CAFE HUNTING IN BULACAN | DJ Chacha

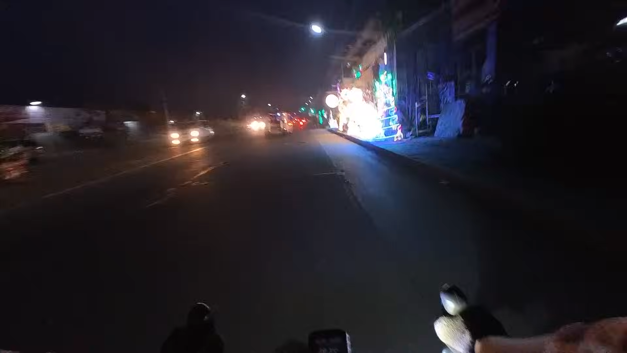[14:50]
Daming bilihan ng mga parol dito.
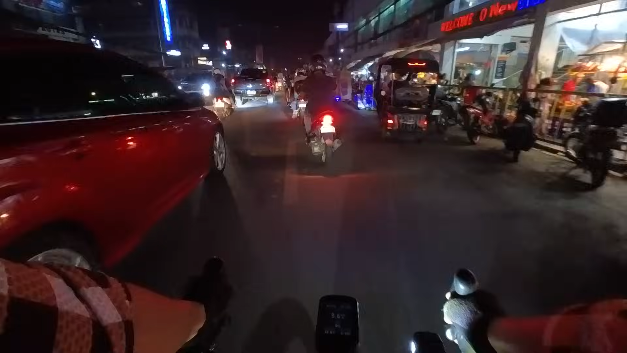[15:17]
Palengke kasi, kaya traffic dito. Bike, bike, bike.
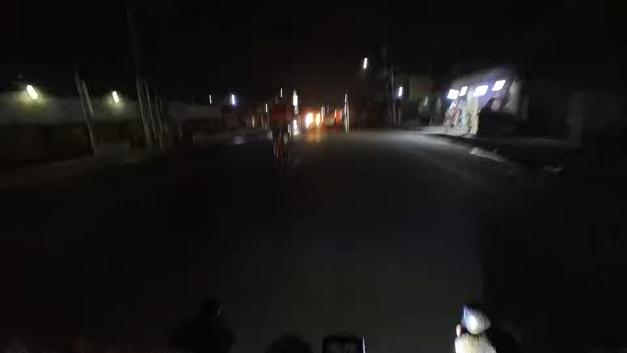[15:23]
Uy, baha ulit.
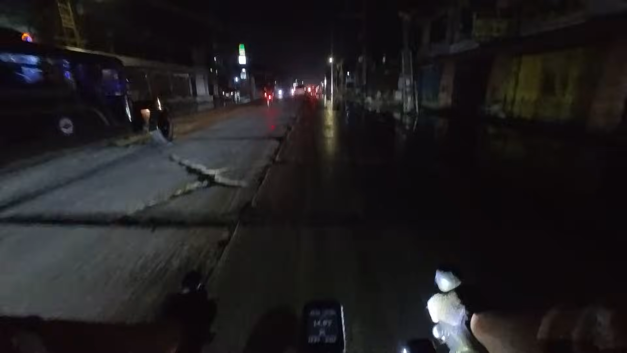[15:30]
Ay! Hagdan-hagdan pala yan.
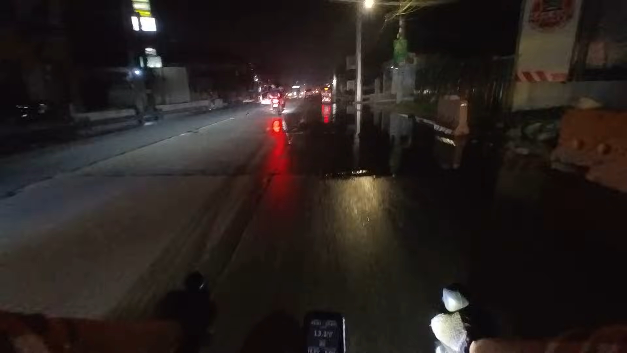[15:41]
Di pantay yung kalisada. Uy, baha ulit.
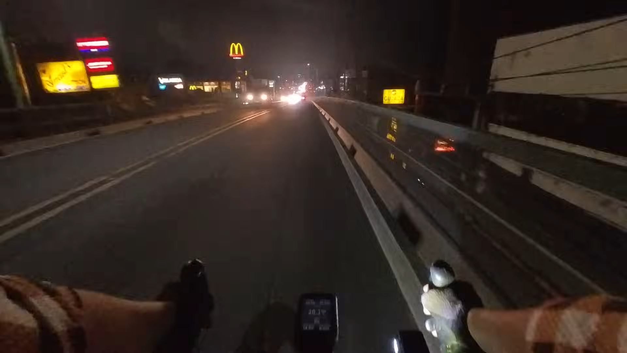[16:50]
Uy, nakapos din yung sararat na daan.
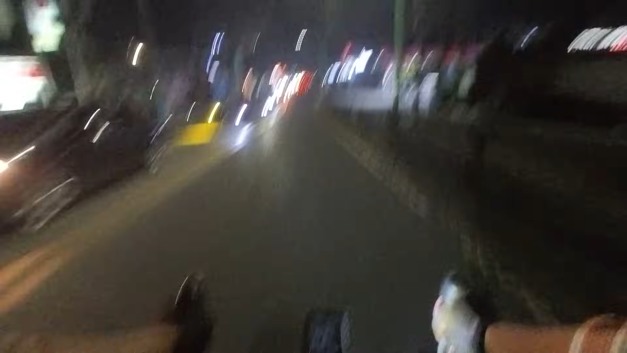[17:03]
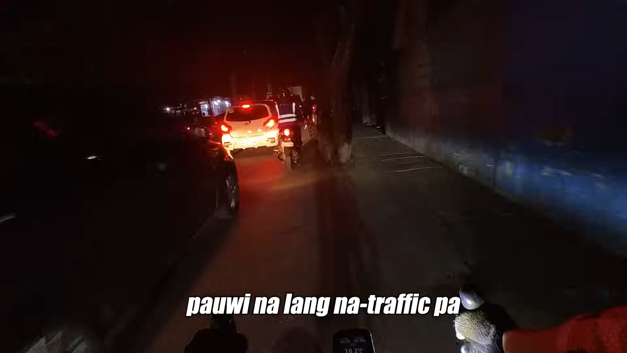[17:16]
Pauwi na lang na traffic pa. Traffic pa rin dito sa Riyas. Walang galawan.
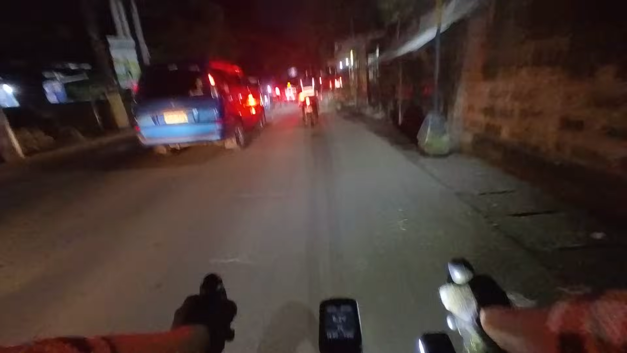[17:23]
Buti may natataanan pa yung mga bike.